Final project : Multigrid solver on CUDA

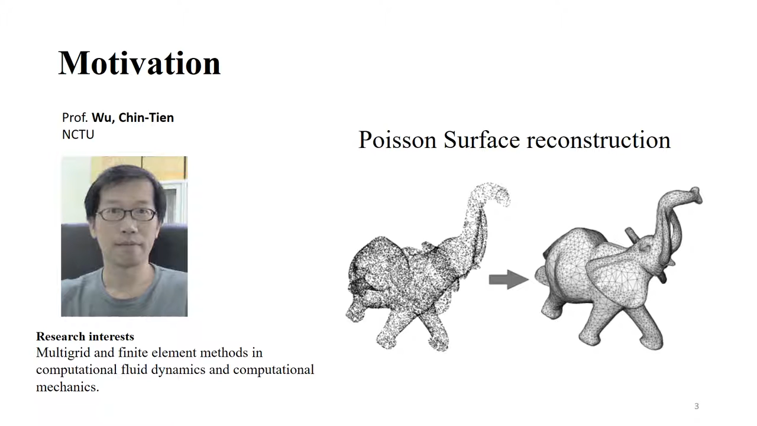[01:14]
建上也就是Personal Surface Reconstruction像右邊這個圖一樣好那首先呢我先介紹一下有關Mortigrid Solver的一些運算